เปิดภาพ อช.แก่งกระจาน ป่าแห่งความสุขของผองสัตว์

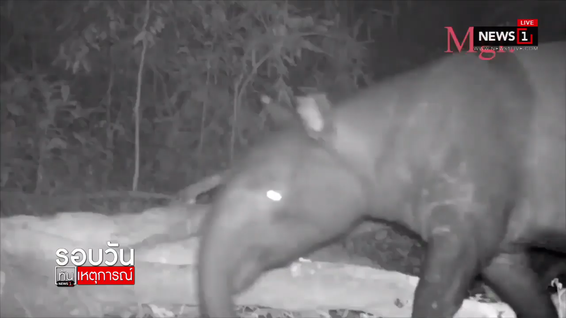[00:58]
ของสัตว์ป่ามากมายทีเดียวค่ะไม่ว่าจะเป็นแมวดาวหมีหมูป่ากระทิงก็ล้วนมี
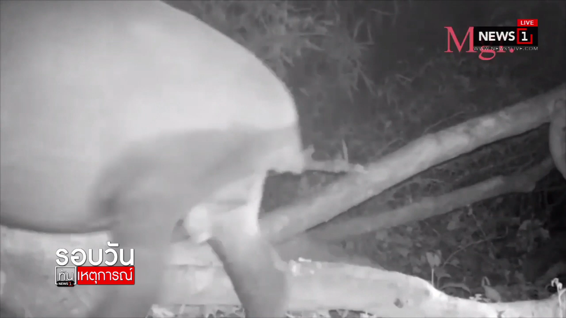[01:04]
ท่วงท่าการหากินอย่างสบายใจค่ะก็เตรียมนำภาพเหล่านี้เนี่ยนะคะมาเป็นข้อมูลในการนำไปวิเคราะห์สู่การป้องกันรักษาป่าและการลักลอบล่าสัตว์ป่าอย่างยั่งยืนต่อไปอุทยานแห่งชาติแก่ง